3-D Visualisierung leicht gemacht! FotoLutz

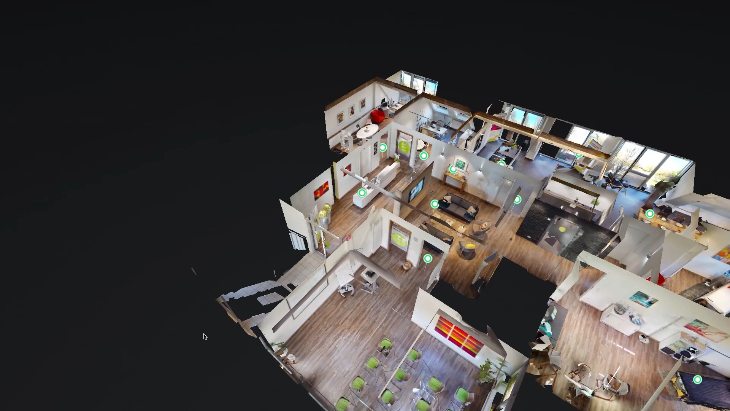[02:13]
Und man kann nachher auch im Tool selbstständig mit dem Lineal, mit dem Maßstab nachmessen,